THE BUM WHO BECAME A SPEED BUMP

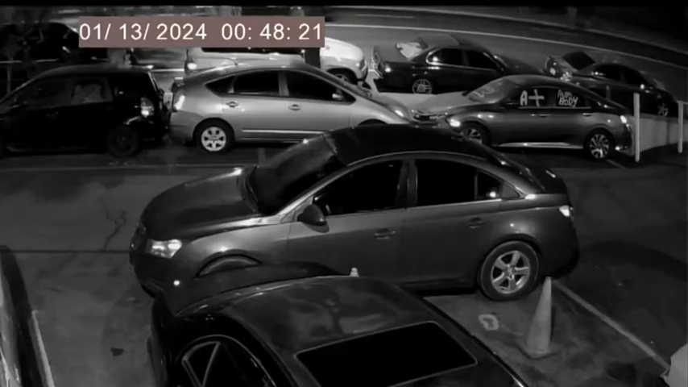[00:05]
Right before the stroke of midnight on Friday, January 12th, a young homeless Hispanic man named Francisco Garcia attempted to cross San
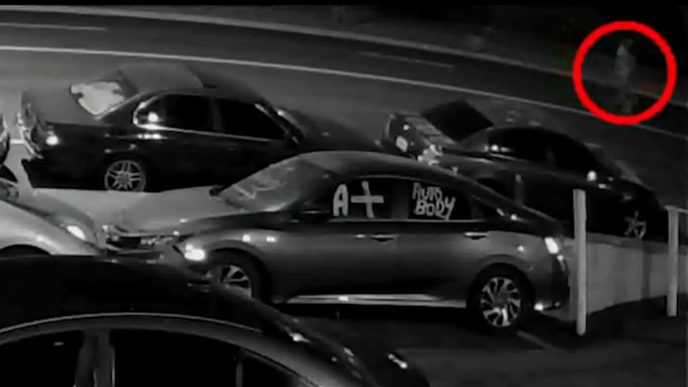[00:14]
Fernando Road in a dilapidated and unincorporated sector of Los Angeles County called Pacoima. It would be the last street he ever tried to cross. Garcia was first knocked to the ground by a light-colored pickup truck traveling the wrong way in the northbound lanes. The driver did not stop. As Garcia squirmed around on the street like a bug that's only been half-crushed to death, another vehicle,
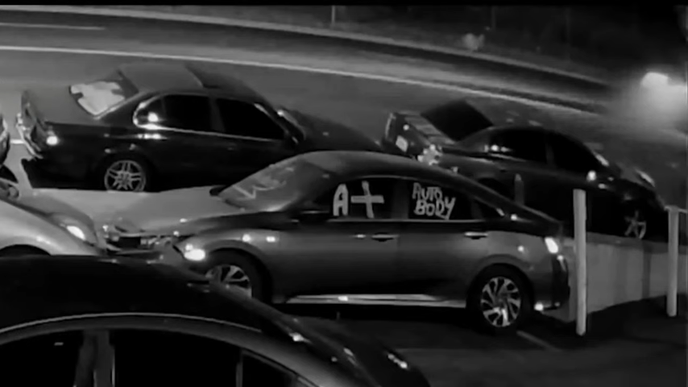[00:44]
an SUV that was also traveling the wrong way on the northbound lanes, hit him with such force that it knocked him into the southbound lanes. That driver didn't stop either. Within seconds, another SUV, the only one of the three vehicles that was traveling in the right direction, ran over him. Yet again, the driver kept on driving.